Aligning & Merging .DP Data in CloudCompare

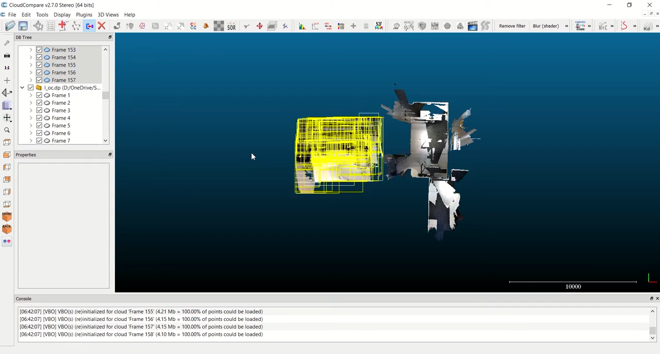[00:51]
that way now I click this blue and red button to merge multiple clouds and what this does is it combines all of those frames into a single point cloud file within cloud compare you should do this every time you use DP files in cloud compare it will make everything faster and easier within the program so now I did it for the first file I'm going to do it again for the second so click frame 1 and then hold shift and scroll all the way down until I get to the bottom file in this case frame 158 and then I again hit that blue and red merge button to combine all of those frames into a single file within the project depending on
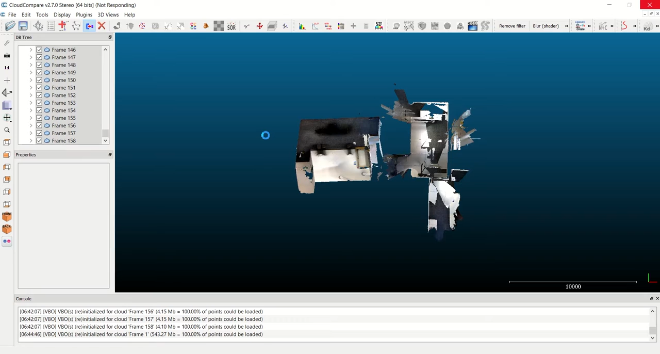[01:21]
the capabilities of your machine and the size of your files you may have to be patient through some of the steps of this tutorial so
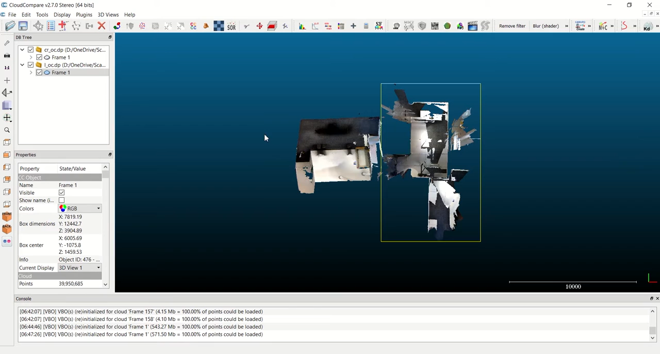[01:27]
now that the merge is completed I'll see two single frames on the left side of my screen here instead of 157
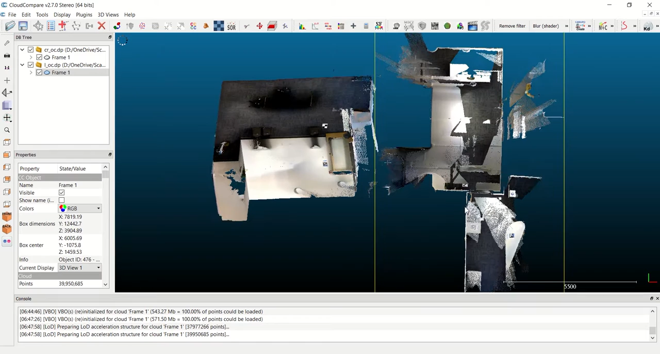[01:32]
for each file and everything will operate a lot faster so I'm going to zoom in take a look at my data it's
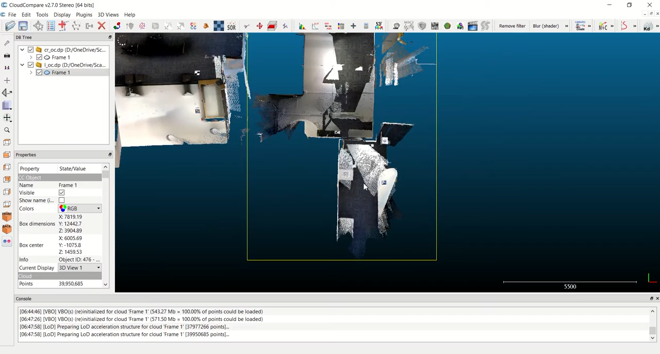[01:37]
obviously not aligned whatsoever right now but I can take a view at the area that overlaps which is this door
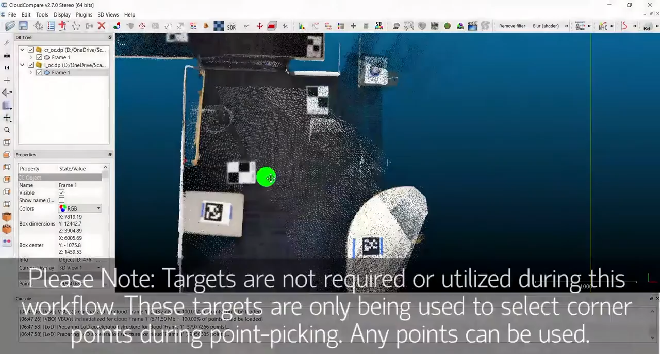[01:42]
frame area here and some of the different points I can pick for my point picking alignment so it can be a
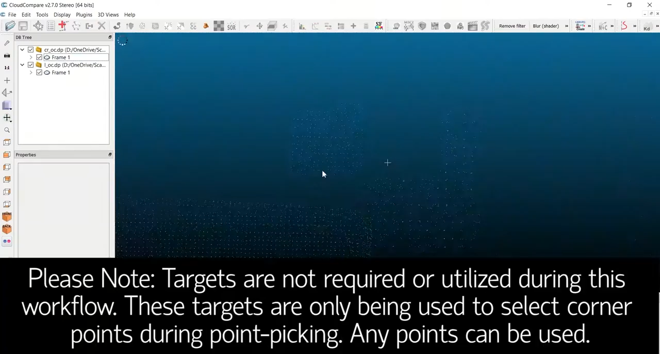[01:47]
target center like I just zoomed in on or any known point that overlaps between both scans
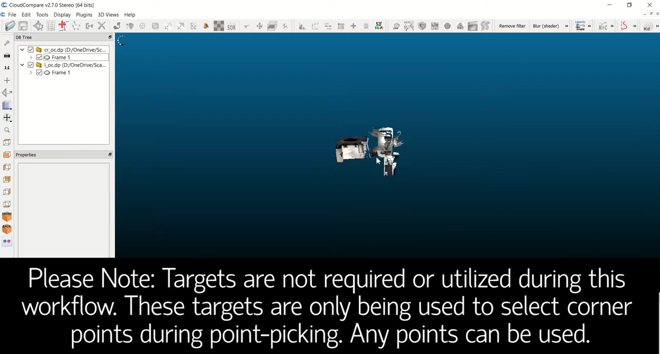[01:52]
such as a corner point or anything recognizable in both scans so to start this alignment
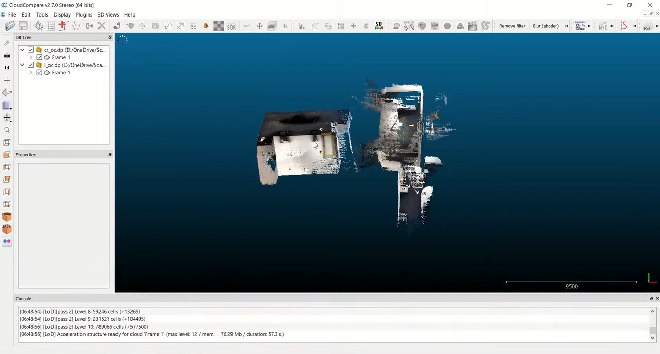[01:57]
I want to click on each of the frames on the left here hold control to select both and now I've
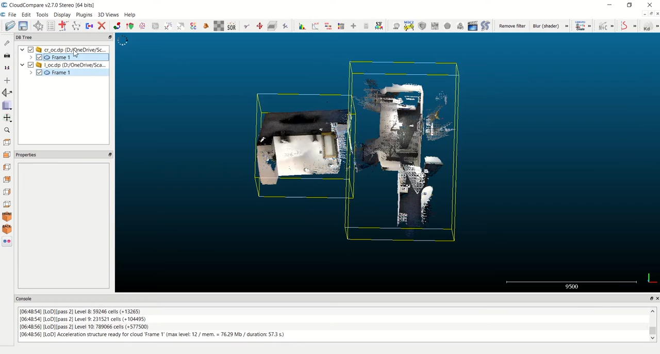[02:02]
opened up the button to start my alignment which is green and red here so I click on that to align two clouds by picking at least four equivalent points now this window pops up which allows me to decide which frame I want to be my reference and which one I want to be the aligned frame so the reference frame will remain stationary while the aligned frame will be rotated and translated to complete
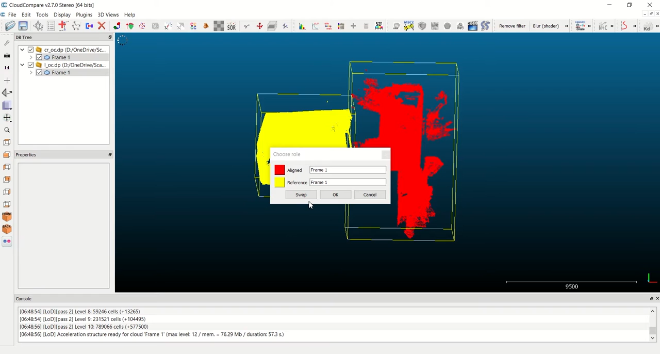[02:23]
the alignment I'm perfectly fine with this as is so I'm going to go ahead and hit ok so
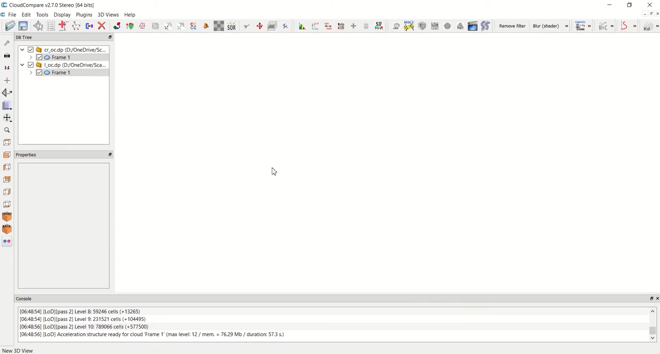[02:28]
now we've moved into the alignment phase this window here you can
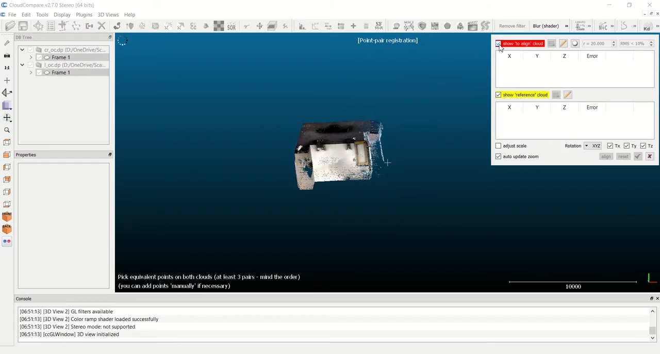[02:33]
turn on and off each of your frames of data so I'm going to go ahead and turn off the align cloud showing only the reference cloud you can do this in either order and now I'm going to go through and
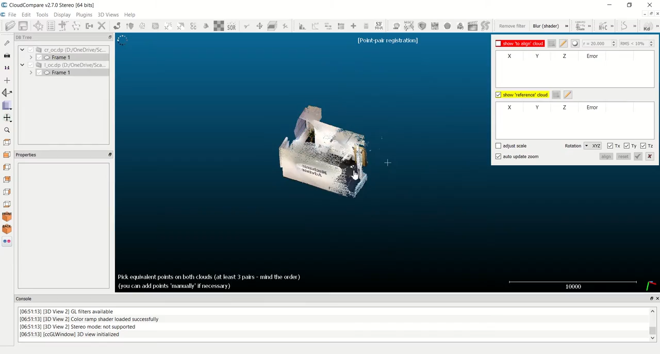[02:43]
select four unique points on each data set in a planned order
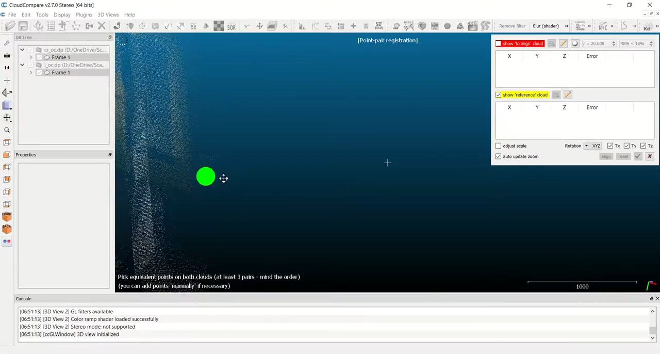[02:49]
I have to do them in the same order for each file so the first one will be this target on the floor here so I'm
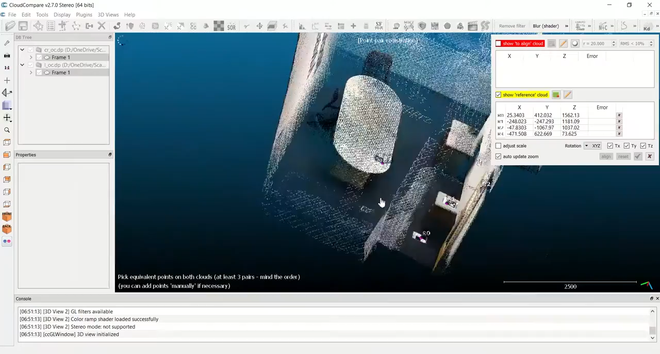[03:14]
now that I've selected all four points on my reference cloud I'm going to switch and
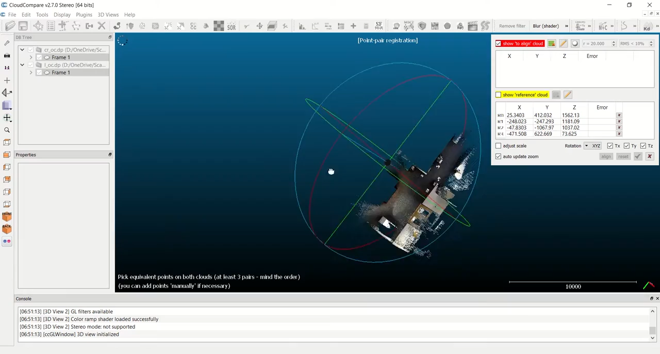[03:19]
show only the align cloud and then select the same exact four points in
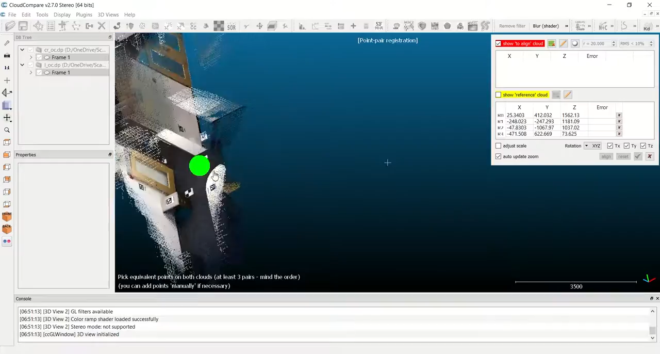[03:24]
the same order so first the target on the floor A0 then
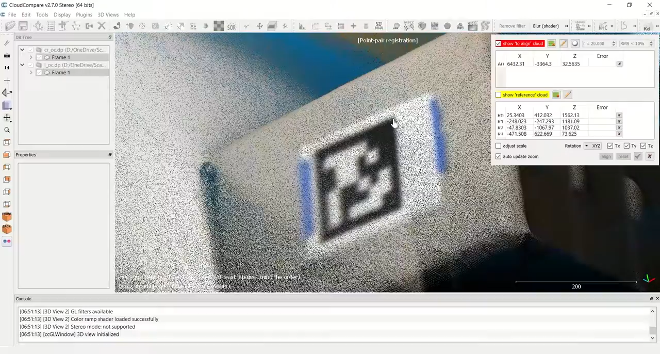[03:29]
A1 then I need to move around to face
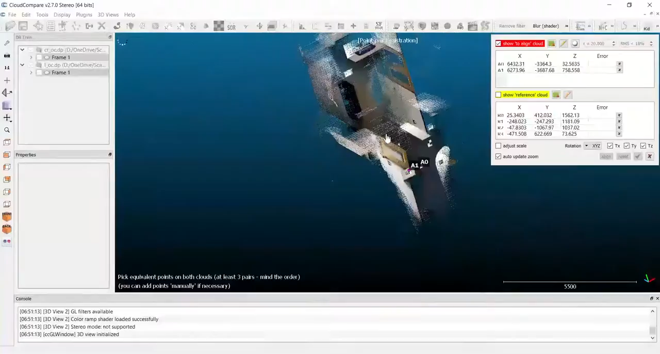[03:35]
the wall here where I can select my third target
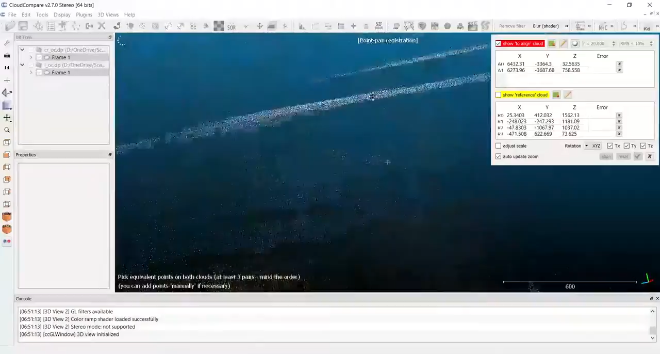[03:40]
which will be designated A2 and then again rotate around
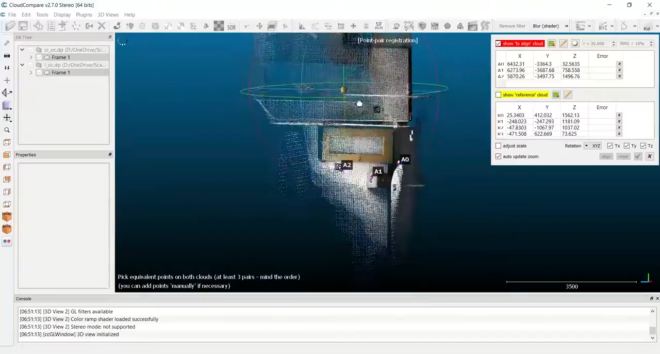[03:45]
to the tabletop which is my fourth target
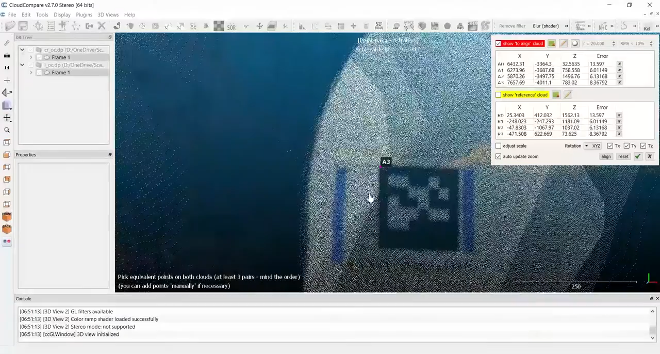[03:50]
A3 on the corner there so now I've selected the same four targets in both scans and I can just look
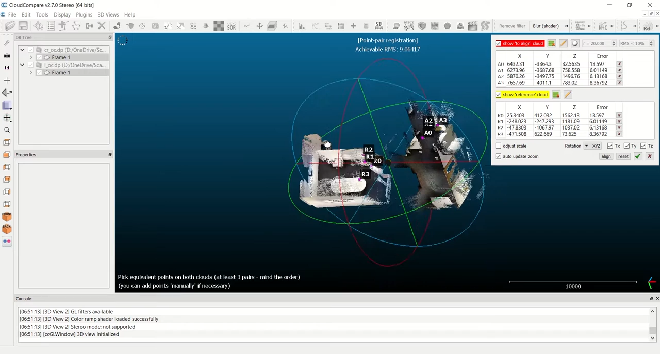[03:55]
around to verify that everything looks the way it should so then I go over to the right side
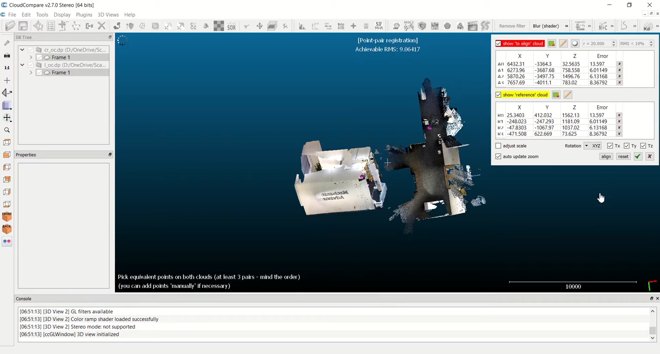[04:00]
here and click align and just like that you should see your
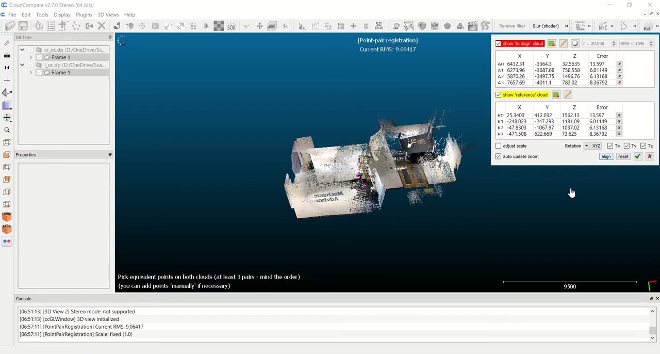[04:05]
data snap into place you want to double check it and make sure everything looks
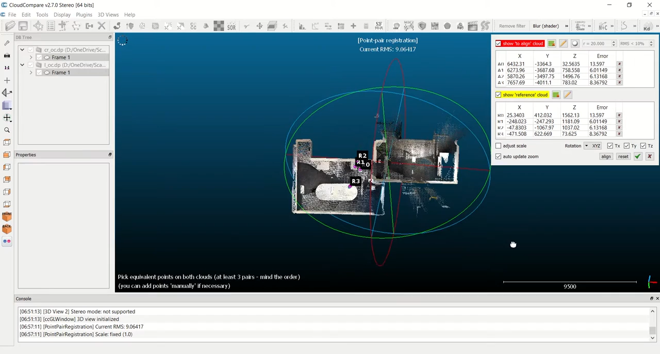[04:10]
aligned and that everything has processed the way you expected it to so I'm going to pan
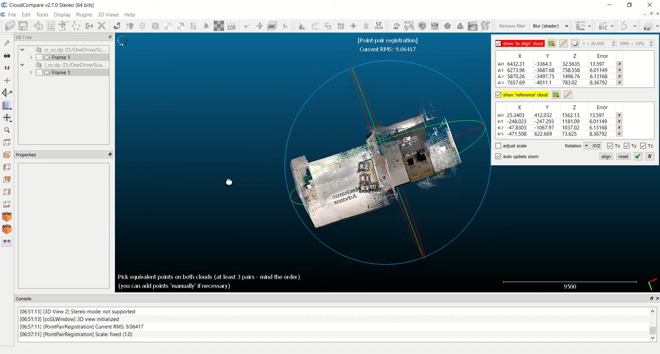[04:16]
around here you'll now see that the two rooms are on the same level
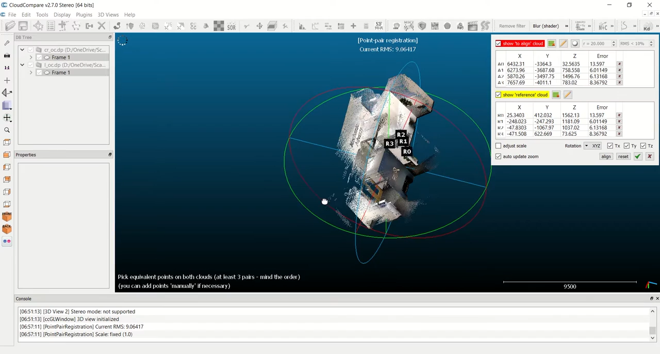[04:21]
and the door frames aligned properly based on those four
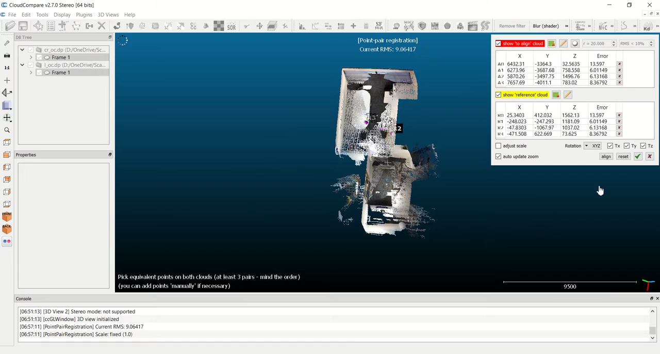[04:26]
points that I picked so now I'm going to click on that green check box on the right